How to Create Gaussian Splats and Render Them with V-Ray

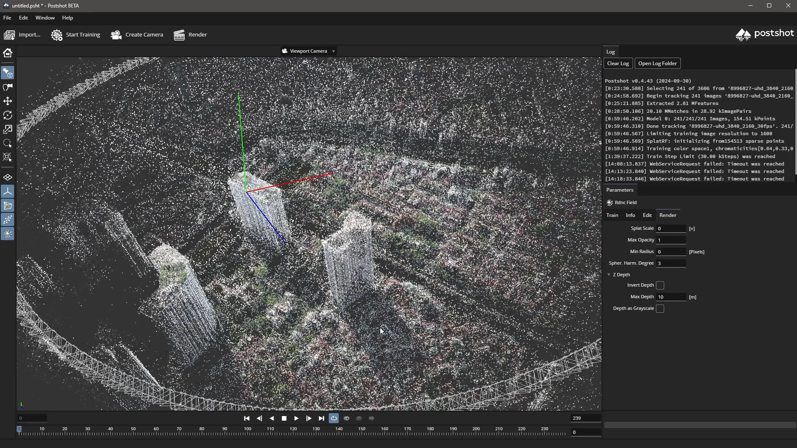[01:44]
We can also increase the splat scale parameter, which makes the visibility of the splats in the viewport much better.